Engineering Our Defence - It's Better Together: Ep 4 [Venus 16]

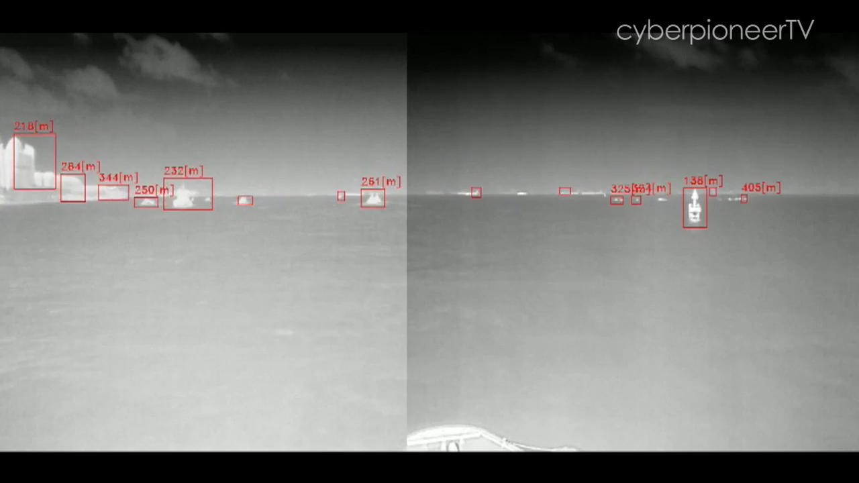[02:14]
They actually detect volts in the surrounding, and the autonomy module will calculate in future time step whether there's a collision. So once there's a possible potential collision,